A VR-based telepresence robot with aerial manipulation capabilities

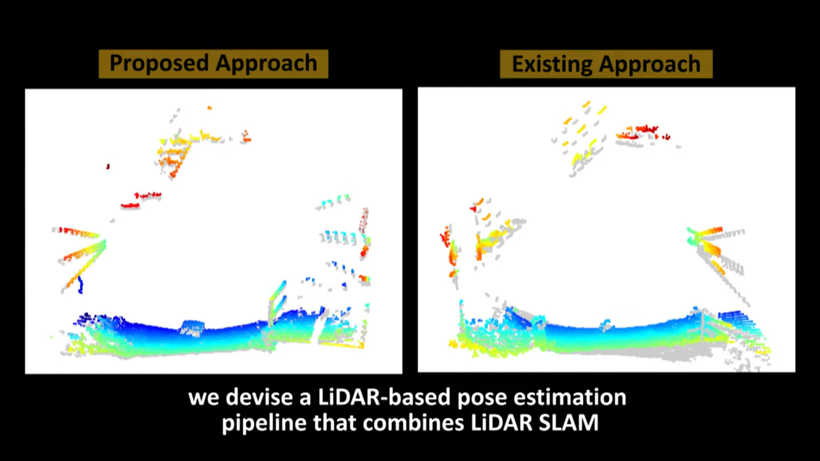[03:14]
local object pose estimator using a point cloud registration algorithm, and a deep neural network-based object detector.